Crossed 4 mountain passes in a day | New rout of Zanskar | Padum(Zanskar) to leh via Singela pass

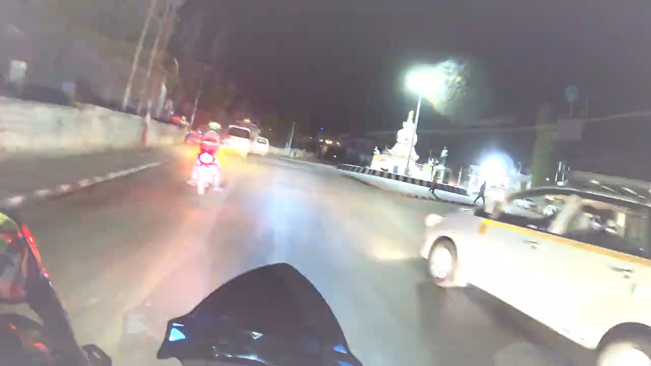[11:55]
ले में आपका स्वागत है, हम पहुंच गए हैं ले।
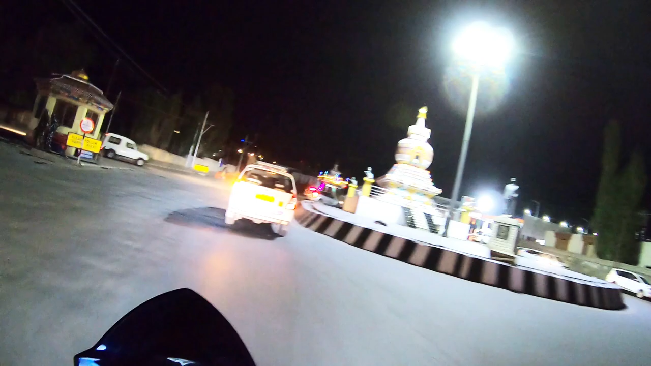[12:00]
ये देखिए स्तूपा और इस समय मार्केट ऑलमोस्ट बंद हो चुकी है।
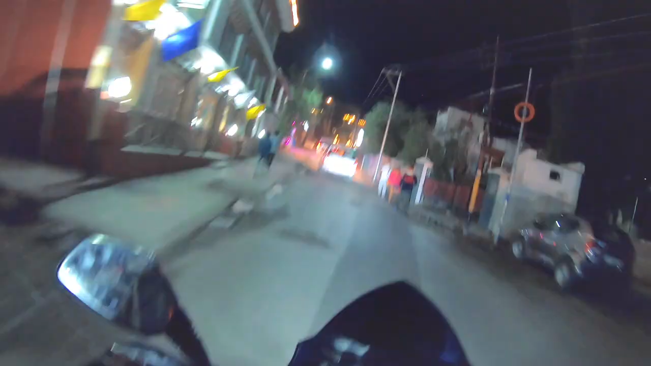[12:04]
तो ये मार्केट है ले की, हम एंटर कर गए हैं मार्केट के अंदर और ये वन वे लिखा हुआ था बाहर तो।